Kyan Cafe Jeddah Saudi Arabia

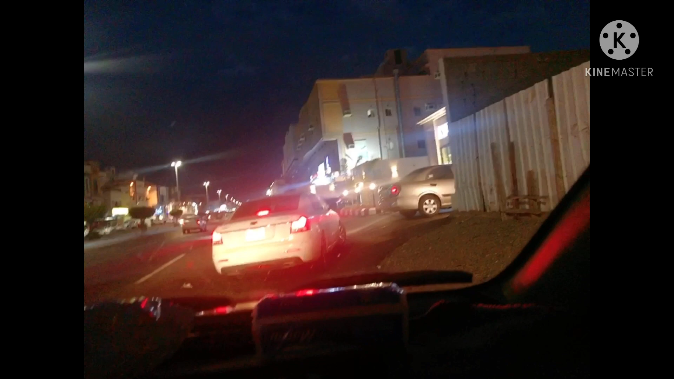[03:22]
That's why we're here, guys. We want to try what is in their store. So wait, because we don't know what's the menu. We're on queue, guys. We're on the fifth line. So just wait, relax. Oh, I can see now the menu in front of me, but it's Arabic, guys. We'll see. I can see now croissant, coffee.
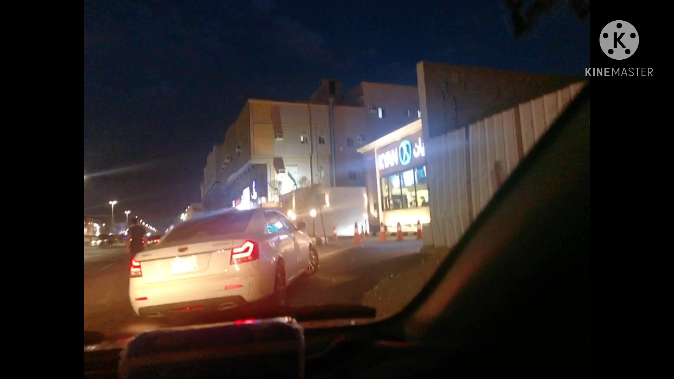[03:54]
And I don't know what else. We're now going inside, guys. Drive-through.
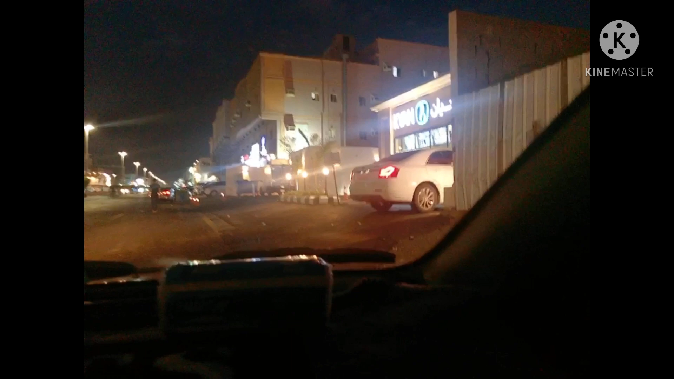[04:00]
This is only drive-through, guys. We cannot go inside the cafe. This is the one, guys.